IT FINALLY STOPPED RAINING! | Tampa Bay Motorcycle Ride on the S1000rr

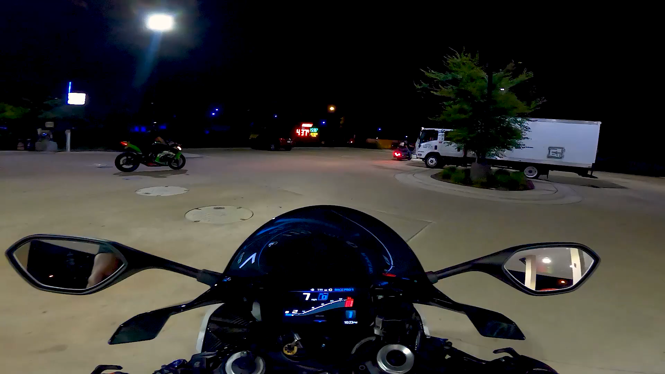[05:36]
Stop at the Skyway, the first rest area. It's a nice little route. Feel like John Moran. Need a triple double. So them check the stats. Yeah, I got a couple. I don't drive the bar. Now I never fumble. What was that? Dude's in the express lane. Okay, I think he's coming now. I'm just going to pull over here. I'm pretty sure that he dropped something and went back to get it or something.
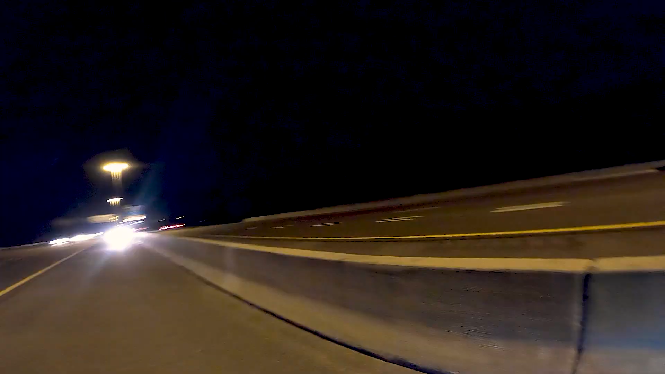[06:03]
I hate being on the side of the interstate like this or the highway or anything. This is where my, well, this isn't where my, but my 2016 CBR got wrecked on the side of the interstate.
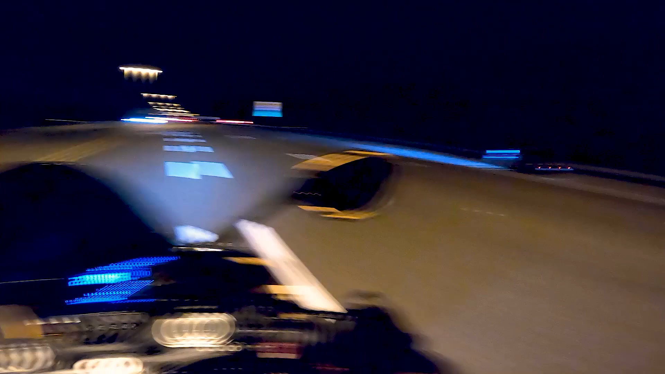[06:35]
I don't know. We'll check in with him. It's a little light. The front end gets a little light. Very nice. If you ever have to, pull off on the side of like an interstate or an expressway or anything like that. Just try to get as close to the side as possible and like, just try to be seen. Make sure that you're seen. It's, I don't know. And even if you're seen, it can be extremely dangerous.